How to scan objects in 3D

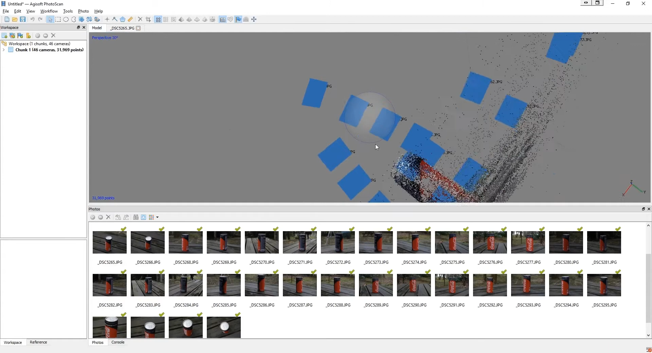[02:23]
So here I just created an arbitrary point cloud data just to see what I'm working with.
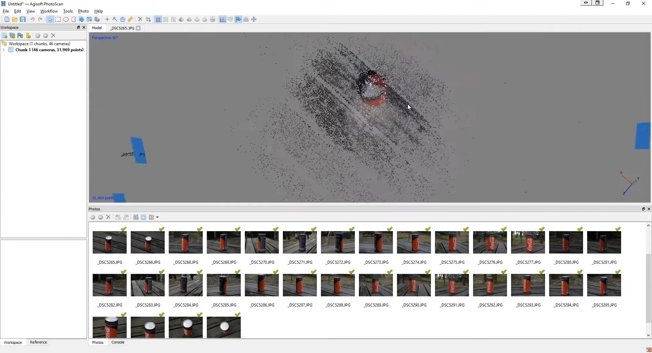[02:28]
And usually in these photogrammetry software, you get a cage that defines the space you want to work in.
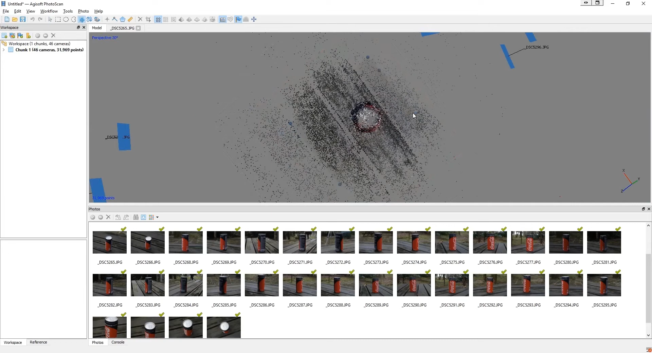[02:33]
So you just set the area you want to work with and you know, like, so the computer doesn't have to calculate all the extra stuff around it and try to make sense of that because sometimes it's out of focus
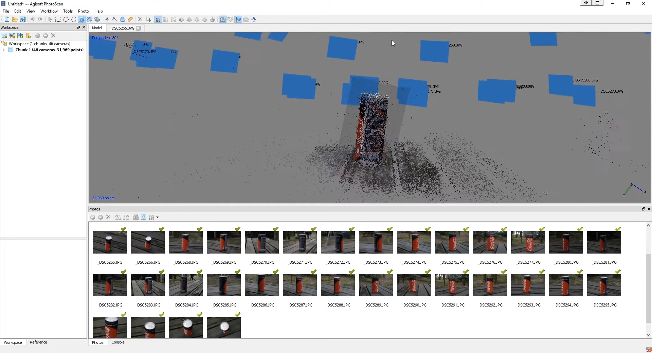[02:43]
or you've got barrel distortions on your camera and that doesn't make sense to the software and it just tries to make mistakes.
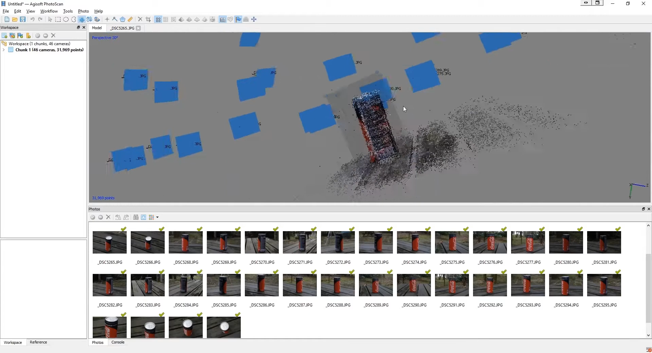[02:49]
So basically narrow down the area that your computer is going to compute.
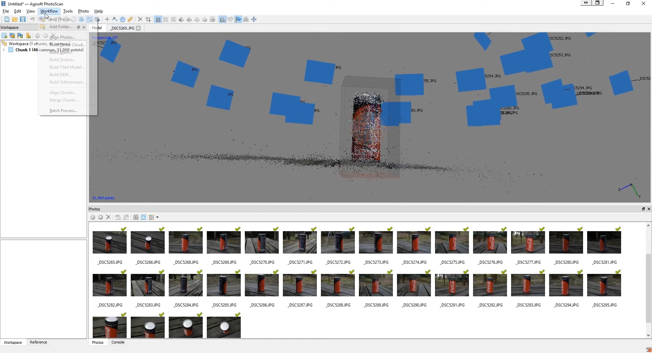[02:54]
So makes it easier, makes it faster.
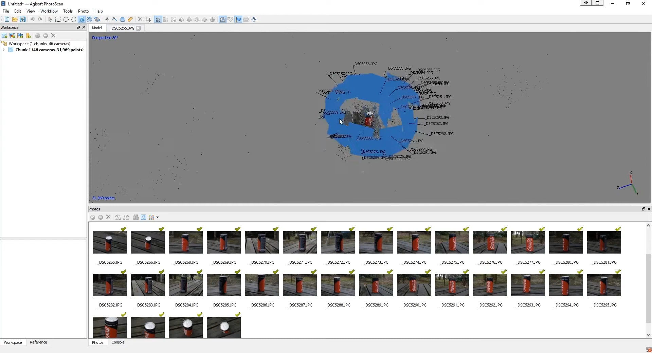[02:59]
After this, what we're going to do is build a dense cloud. Basically we said, okay, the cameras are aligned.
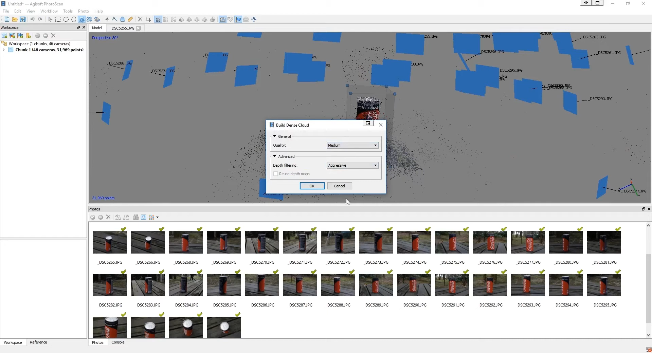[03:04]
Everything is working perfectly. Now let's, you know, make it very dense point cloud data.
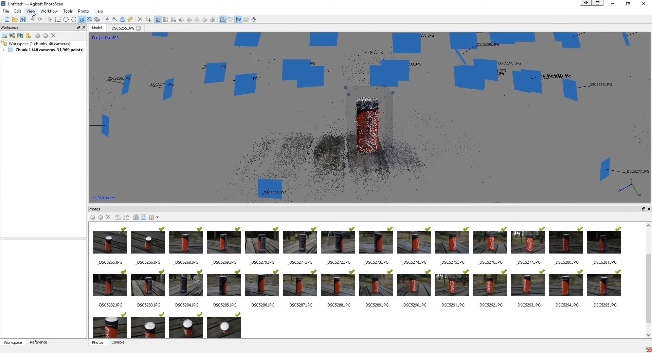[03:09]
So usually there'll be some anomalies here and there and the top of the bottle here is very reflective.
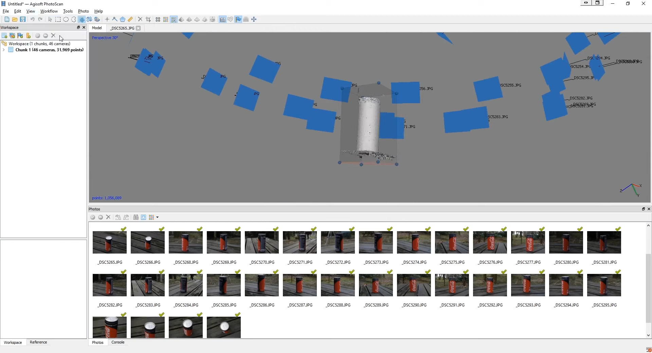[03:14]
So it really couldn't understand the depth of that. So I'm just going here and deleting all those points that were created that were basically anomalies and you know,
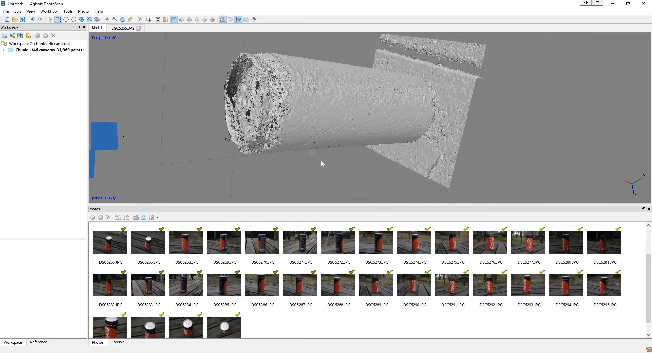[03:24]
they're just going to cause a problem when you create a mesh.
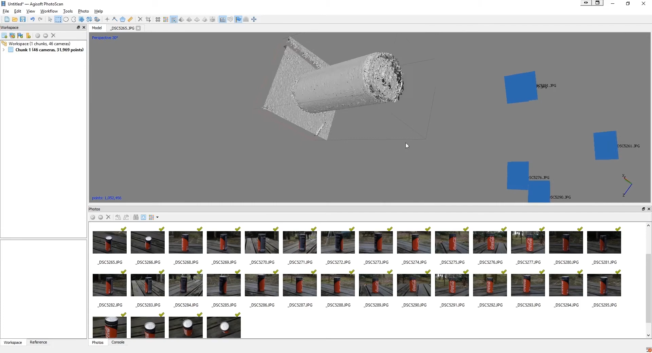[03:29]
So you want to just delete any floating points or whatever you see.
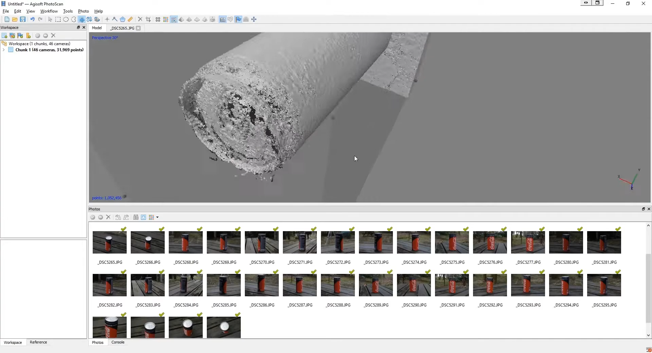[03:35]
And my God, that is a horrible top. We could take a separate pictures of those with
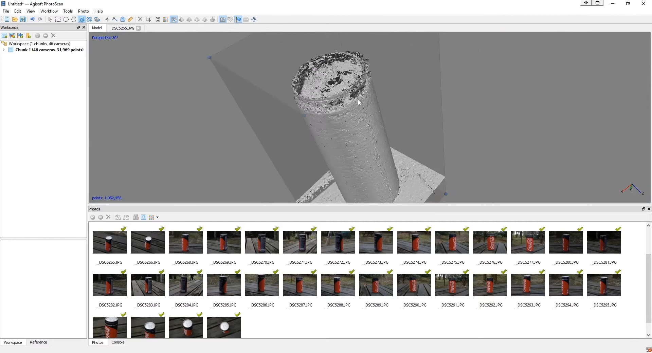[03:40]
baby powder applied to it so that it's not so reflective to really get that shape out.
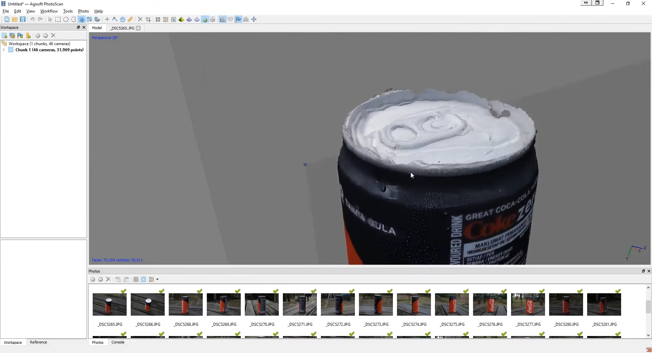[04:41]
It will take a while and then you'll see the texture.